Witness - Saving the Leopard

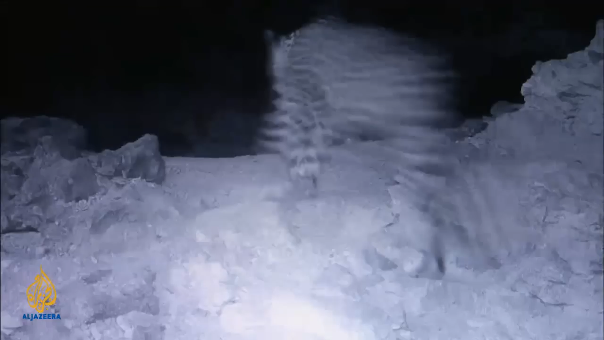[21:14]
النمر نعم. طبعاً هنا لأنه أوبار بالهبل. فهو عارف منطقة. فهو عارف وين ياكل بعيد.